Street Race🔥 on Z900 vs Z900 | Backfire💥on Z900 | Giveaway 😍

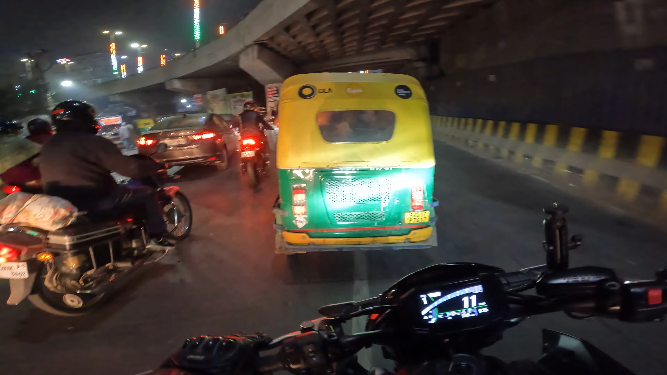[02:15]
क्योंकि आगे ना भाई 00 आ गया, तो इसमें भी 00 नंबर इस भाई के बाइक में, बट इसकी 25,000 की पड़ी।
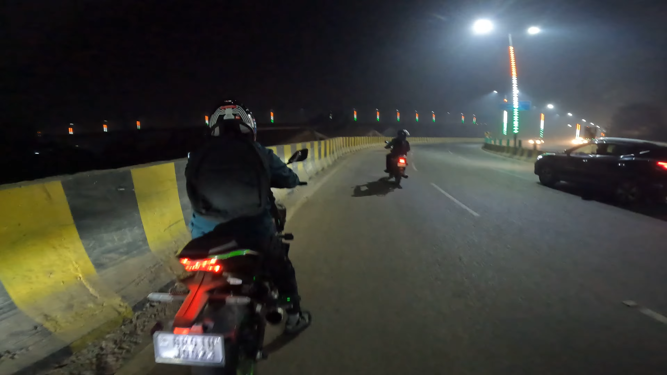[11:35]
अभी इस पे चेक करते हैं भाई। ये है भाई सिर्फ और सिर्फ कैन, मतलब इसमें हेडर चेंज नहीं हुआ है, सिर्फ और सिर्फ जो एग्जॉस्ट है वो चेंज हुआ है पीछे का कैन।